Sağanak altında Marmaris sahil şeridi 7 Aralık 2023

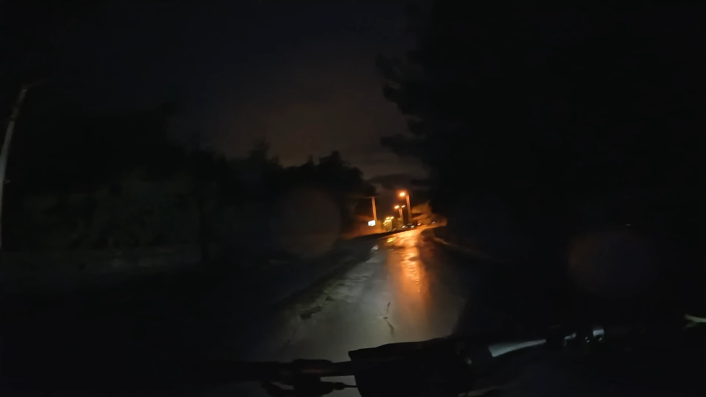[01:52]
Jesus. Merceği silerim. İnşallah iz kalmıyordur ben silerken. Ya işin kötüsü yağmur başlıyor. Sürüşü bırakmak zorunda kalabilirim. Hani şu an başlayan yağmur
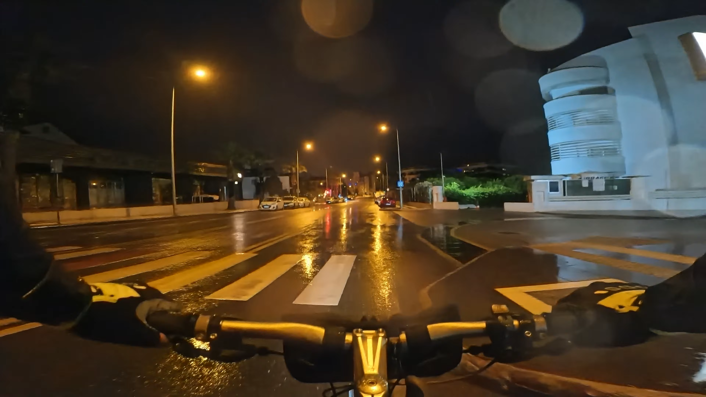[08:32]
Dolu dolu yağmaya başladı. İri iri yağmaya başladı. Dolu dolu değil. Anam anam değil.
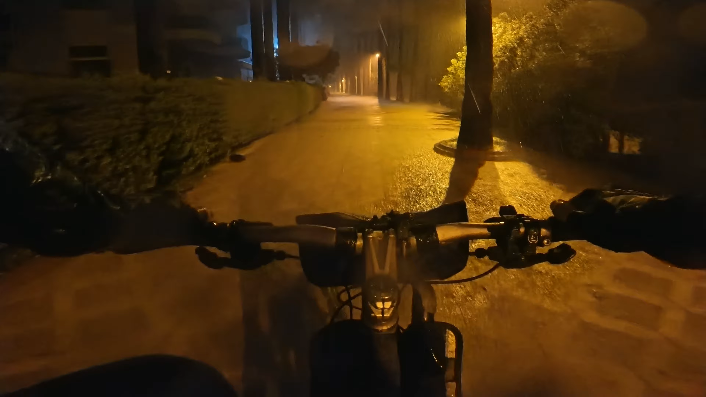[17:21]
Allah'ım, keyfe bak! Yoğun yağış aslında! Yağmurluk suyu aldı, formama verdi, forma suyu aldı, vücuduma veriyor şu an. Oy oy oy oy oy oy!
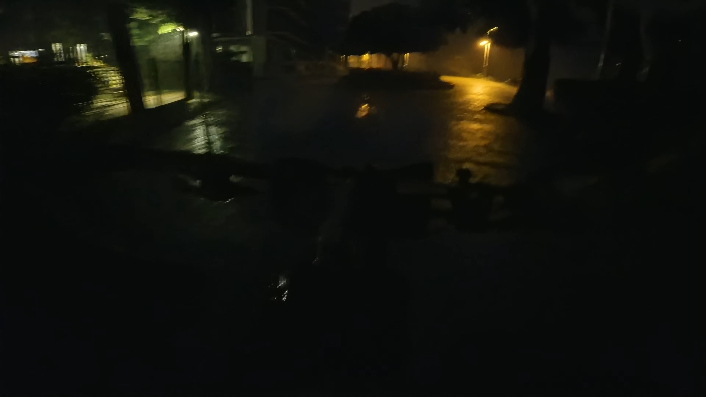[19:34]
Açayım bari. Anam anam anam anam anam anam.
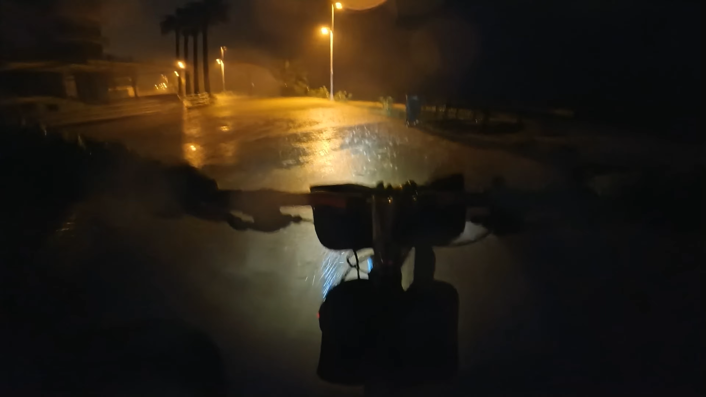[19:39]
Fenerimi açıyorum dedim, yıldırım çarptırdı aydınlandı.
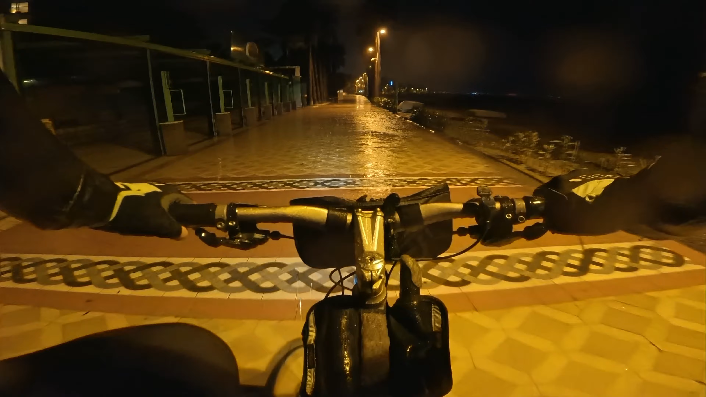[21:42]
Ama yağmurda sürmesi de pek keyifli be anam. Evet, az önce gök yarılmış olabilir. Bir Allah'ın kulu yok. Hayvan yok lan, hayvan, sokak hayvanı yok. Kameranın kablosunu çıkarmakla çok akıllıca bir iş yapmışım ben.
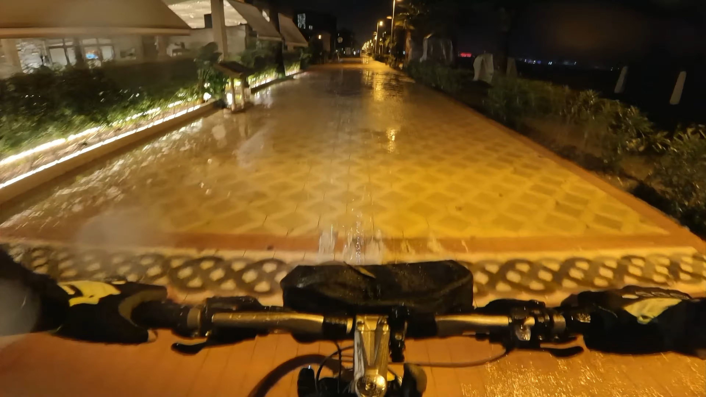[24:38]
Sahil şeridi yoğun yağıştan öbek su oldu, öbek. Tarifsiz bir çıkış.